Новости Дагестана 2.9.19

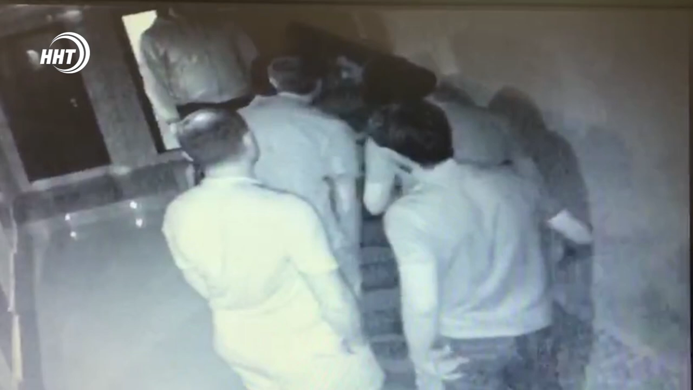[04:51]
Потасовка закончилась стрельбой. Два человека ранены в ходе драки, в котором участвовало пять человек на кадрах с камерой видеонаблюдения.
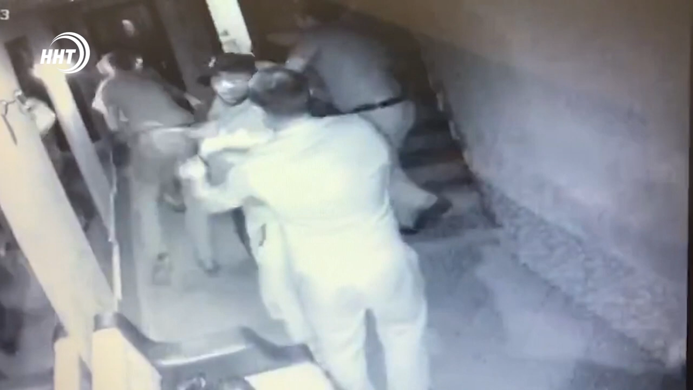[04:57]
Видно, как один из них достает пистолет и стреляет в другого,
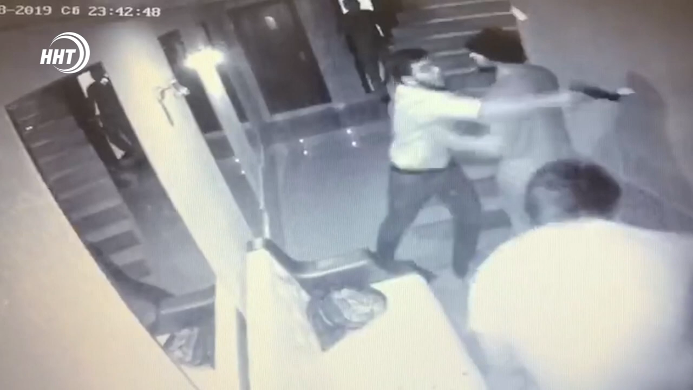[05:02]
после чего наносит удары и сотруднику полиции. Менее чем через сутки подозреваемый был задержан сотрудниками МВД.